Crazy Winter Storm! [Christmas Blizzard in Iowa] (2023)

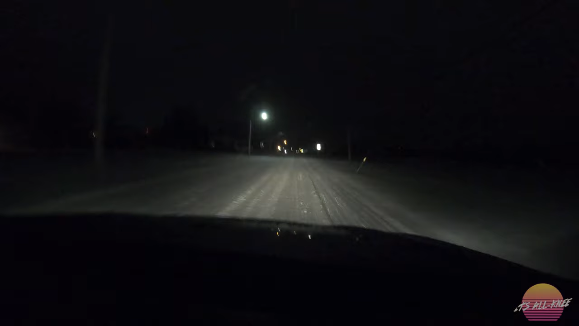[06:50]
It actually got a little bit better as far as conditions go since we talked. The snow, in a way, pretty much tapered off for a short time.